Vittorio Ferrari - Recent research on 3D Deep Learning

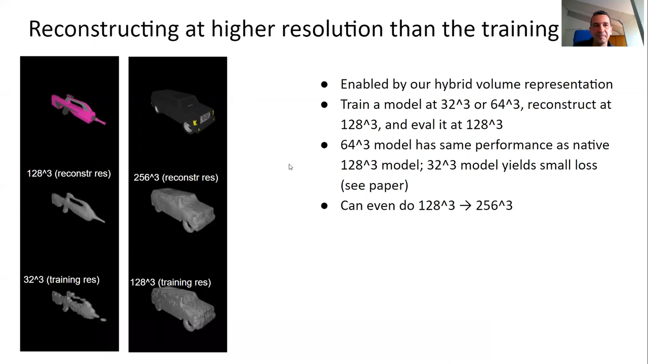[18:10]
You can see the effects. If you're at 32-cube, you have this water gun that's really all broken up. And if you upsample it with our method to 128-cube, it gets much harder, especially these fin details. We also looked at object construction in real images on Pix3D.
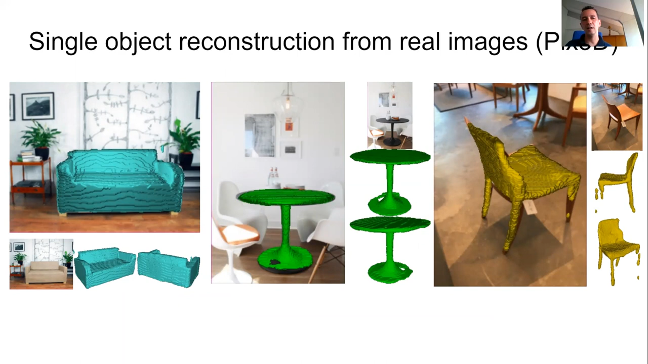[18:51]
So now I come to multiple object reconstruction or shape-net assemblies.
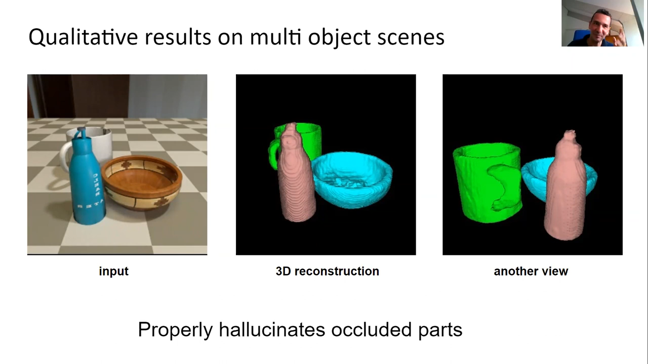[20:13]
And all the objects are in a single common coordinate frame. The occlusions are detected and resolved. So at least in this admittedly rather simplistic multi-object setting, you must say, at least there we managed to do something. And here are some other examples that shows even when the target object is heavily occluded like the car, you can still reconstruct it well.